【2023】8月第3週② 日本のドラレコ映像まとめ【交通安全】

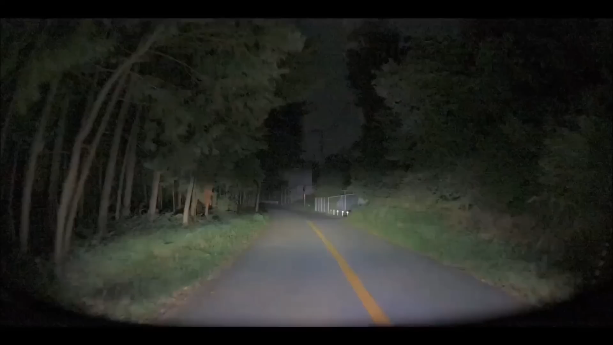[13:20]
夜間の明かりのない山中です。
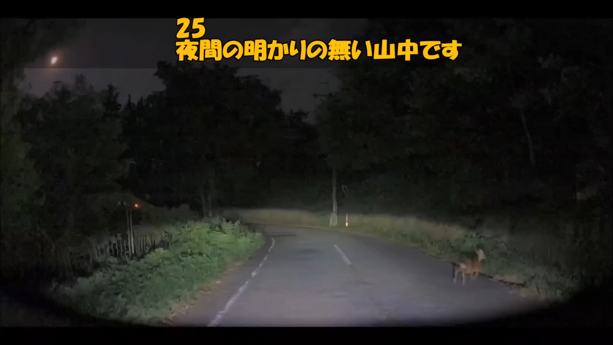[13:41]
いつものごとく動物多め。 お、何？キツネだ。 かわいい。 びっくりした。